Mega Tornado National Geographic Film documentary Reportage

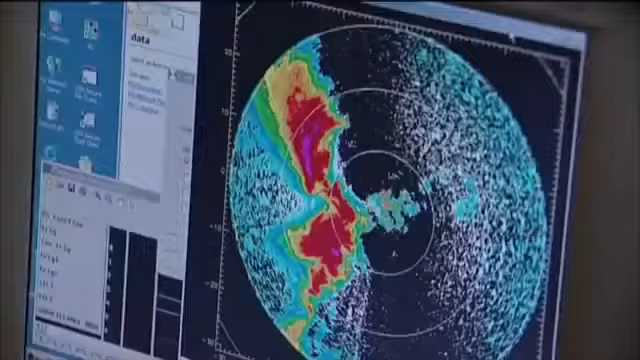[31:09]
Mobile Doppler radar is the key to mapping the swirling wind patterns that spawn tornadoes.